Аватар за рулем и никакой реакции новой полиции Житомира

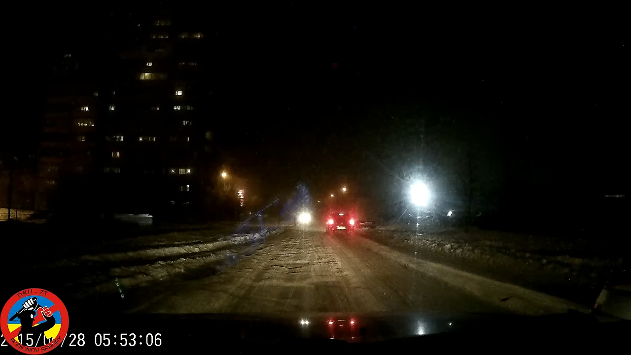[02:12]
Давай вон Бухова остановим. На Опеле поехал налево, туда повернулся, в сторону Щорса.